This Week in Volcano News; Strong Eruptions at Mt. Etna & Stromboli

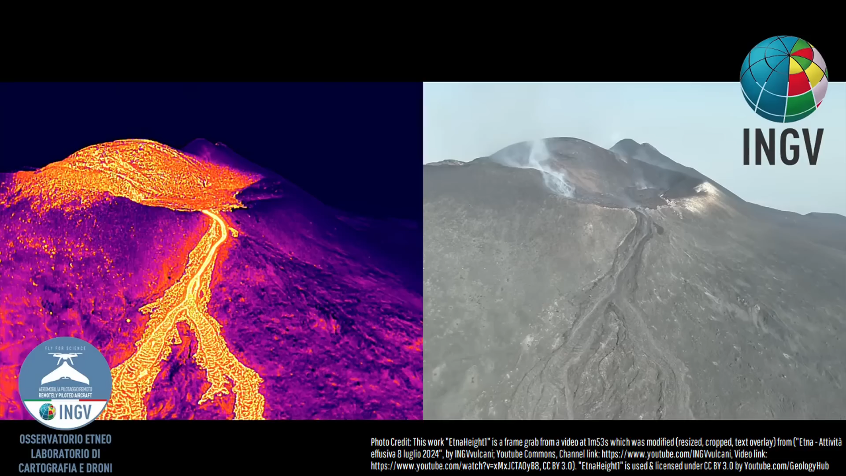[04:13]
constructing a 60-meter or 197-foot-tall cinder cone. Because of this, this cinder cone became Etna's highest point,
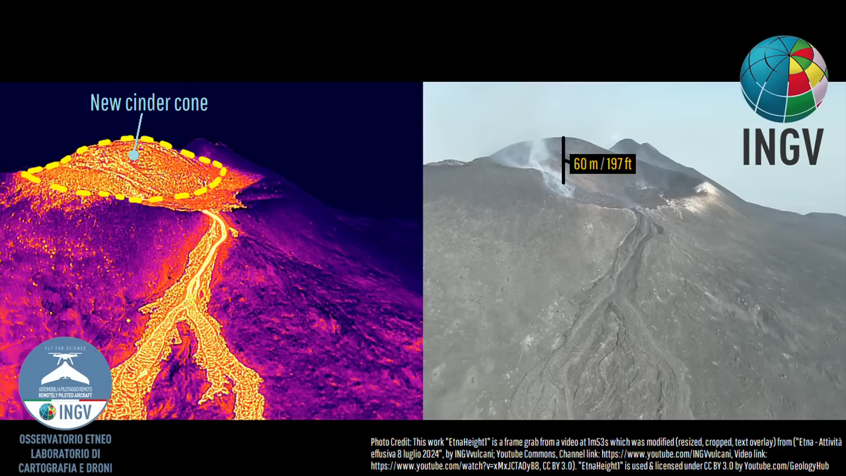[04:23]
increasing the overall volcano's height by 11 meters or 36 feet, as it achieved a summit elevation of 3,369 meters or 11,053 feet above sea level.